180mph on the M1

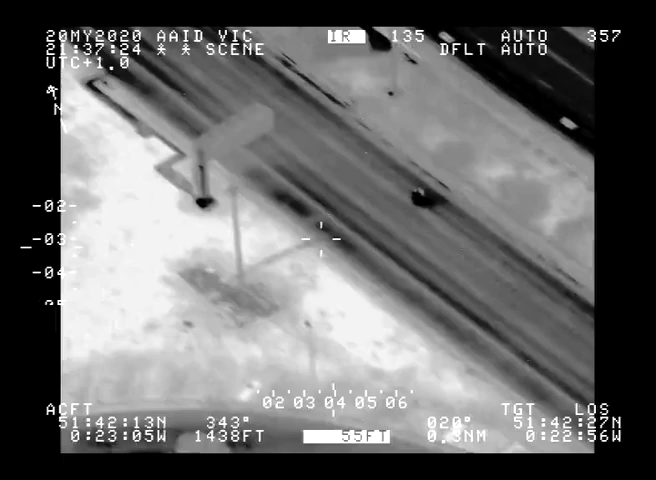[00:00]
Continues M1, travelling around about 160, 170 miles per hour,
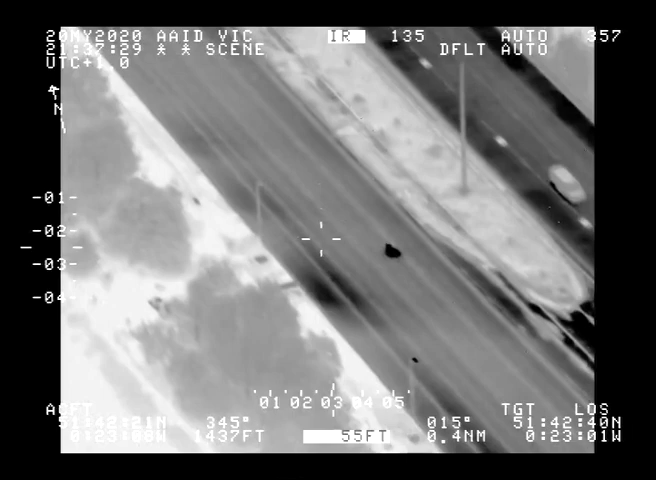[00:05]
just approaching the junction of the M25.
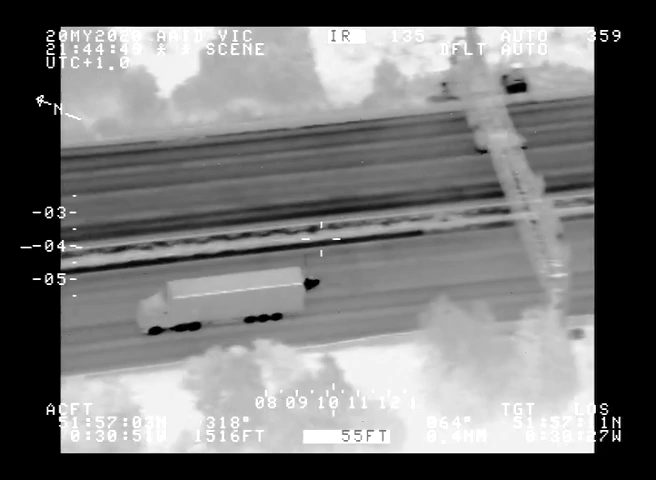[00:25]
And the vehicle is now just approaching junction 12, past the service area now approaching junction 12.
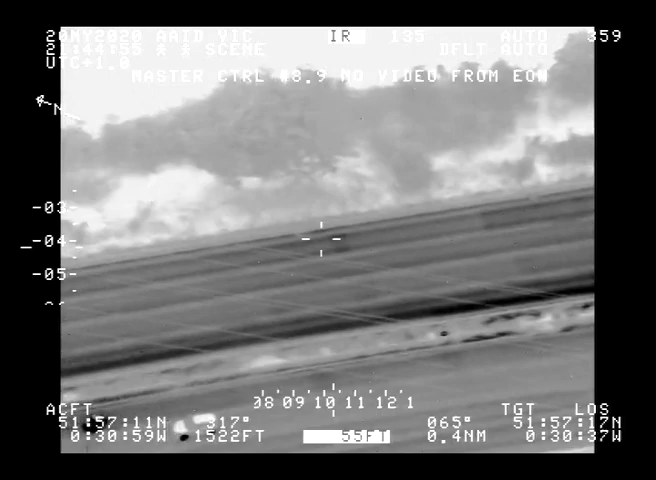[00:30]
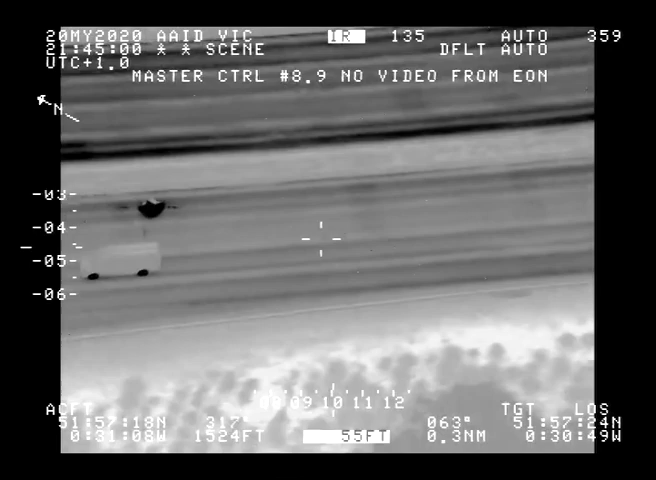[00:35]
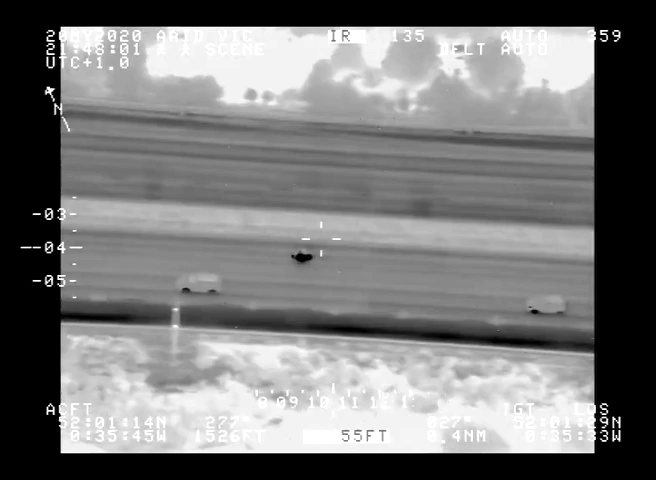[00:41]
It's just approaching now junction 13.
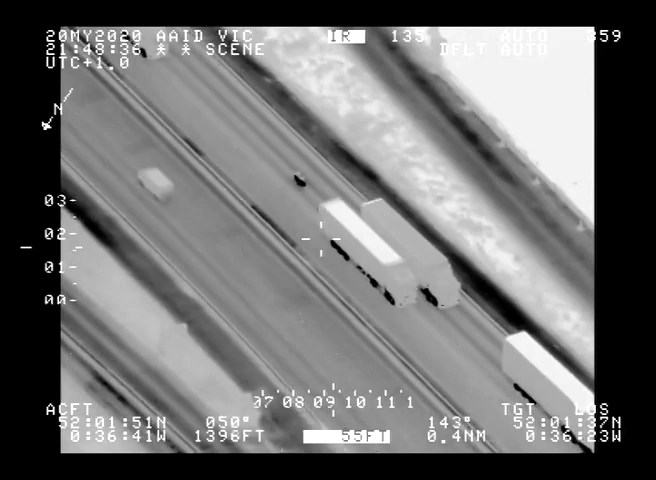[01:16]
MP, this bike is now slowing considerably behind heavies on the motorway trying to evade us.
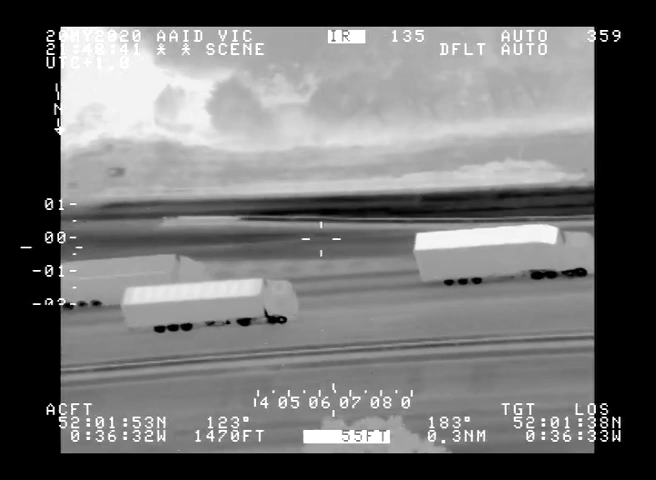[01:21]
I believe it's obviously aware of our presence.
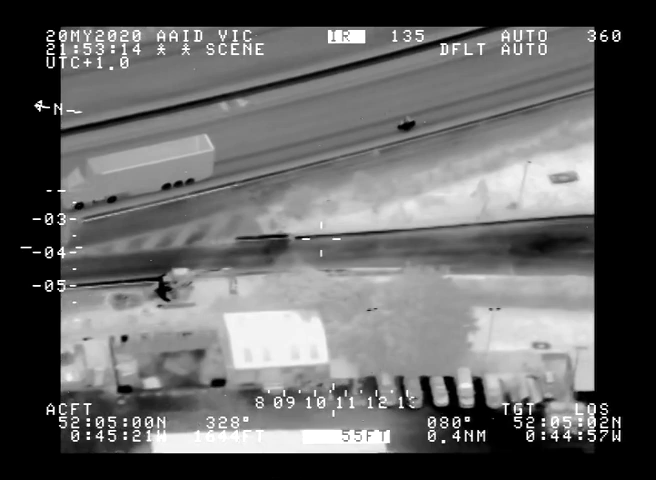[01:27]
Very small number plate, sports number plate, IC1 rider, black helmet, dark colour top and dark colour shorts and dark trainers.
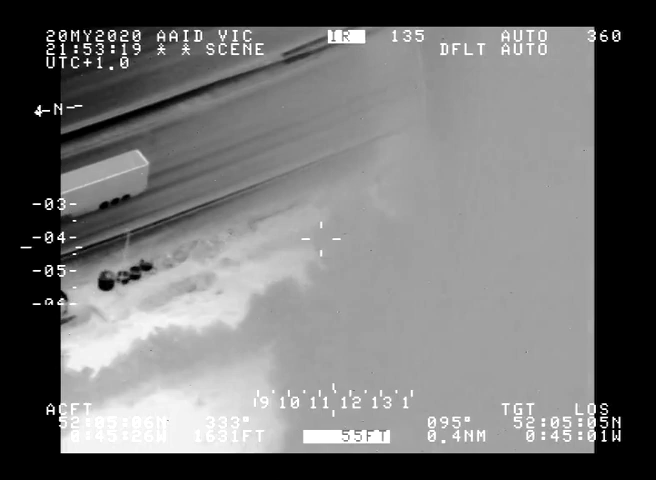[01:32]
Yes sir, thank you.
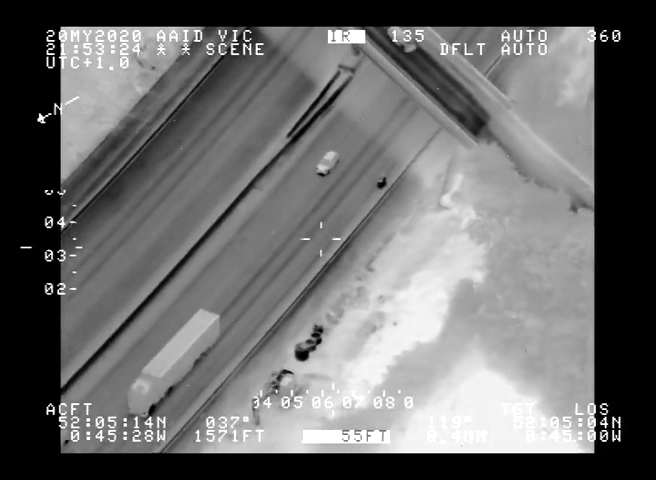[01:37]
MP, the vehicle is now stop-stop on the hard shoulder, past the services, just under the bridge, past the services.
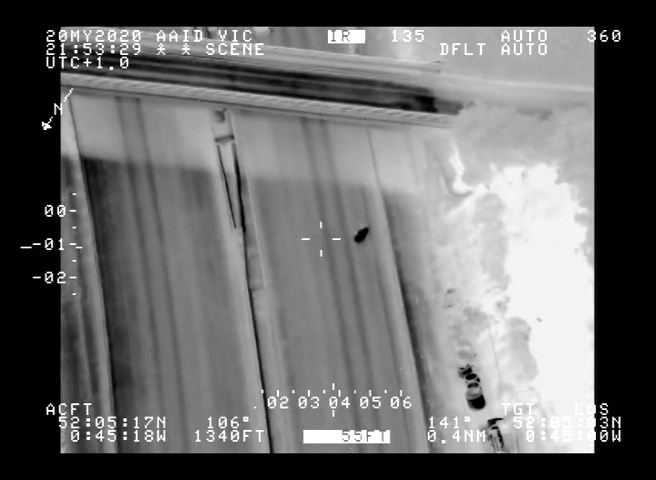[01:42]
He's stop-stop on the hard shoulder, he's run out of fuel.
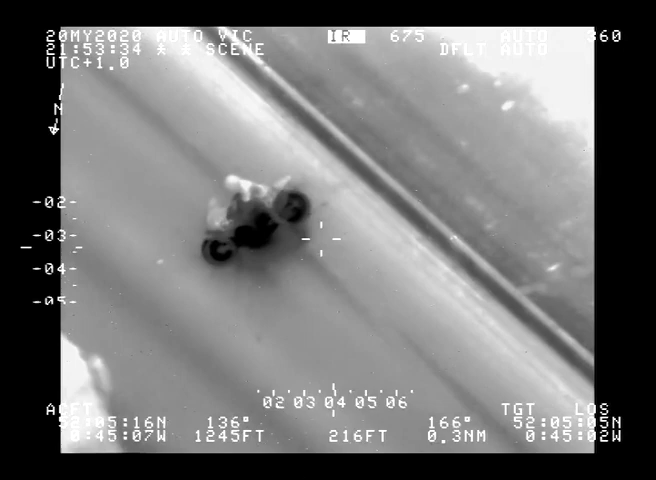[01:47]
10 pass, we are one minute out. Keep virus on, please.
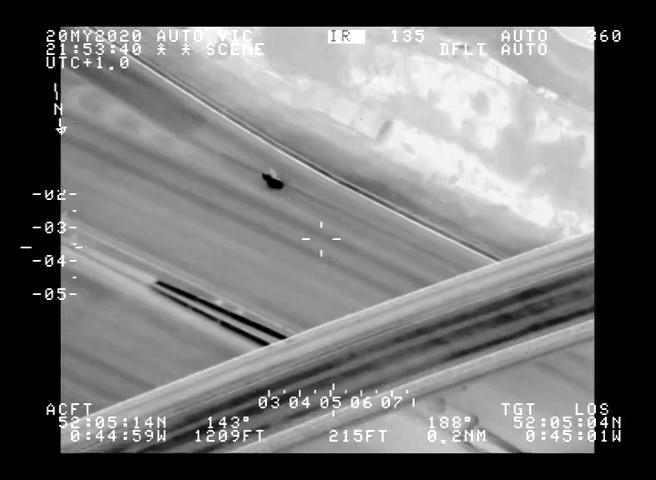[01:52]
Line 3 moving now.
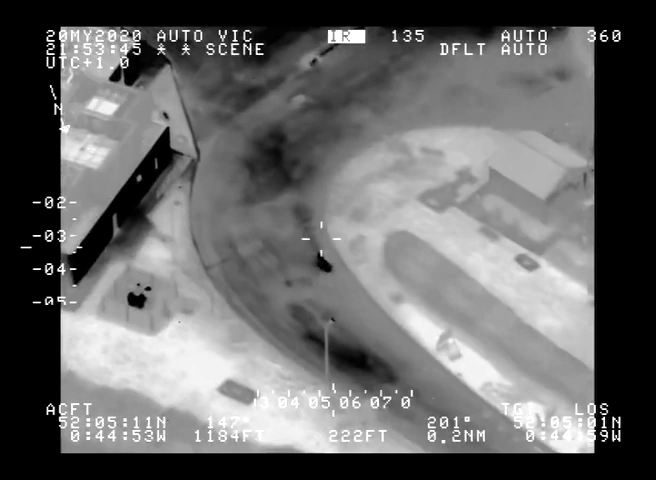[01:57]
All units, he's gone the wrong way on the M1 and he's gone back into the service stations. Commit into the services, he's gone the wrong way into the services.